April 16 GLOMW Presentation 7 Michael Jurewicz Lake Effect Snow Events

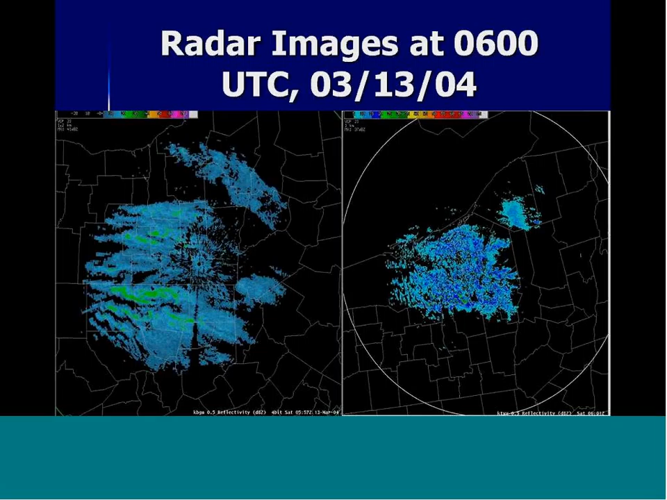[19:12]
And you can see by the presentation of the radar, at this time the bands had not become well organized, especially on the TYX. Really hard to discern any banded structures at all. From that perspective, there were some maybe diffuse banded structures on the Binghamton radar at that time.